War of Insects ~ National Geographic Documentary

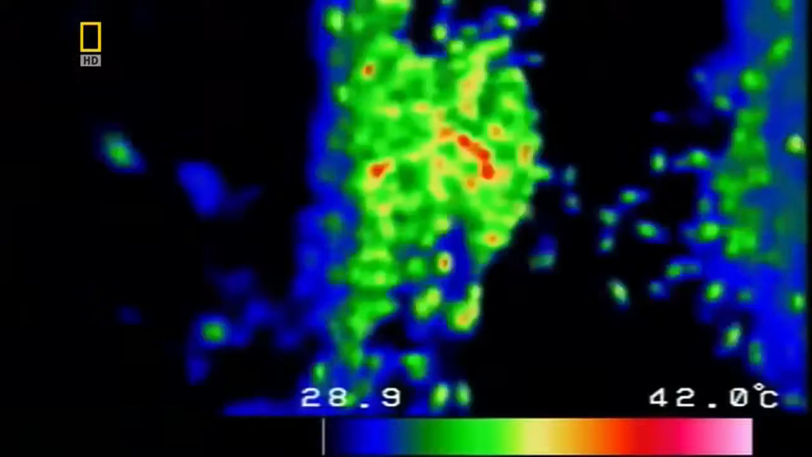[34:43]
On screen: scale top 42.0°C
For 20 minutes, the squirming orb presses onto its prey.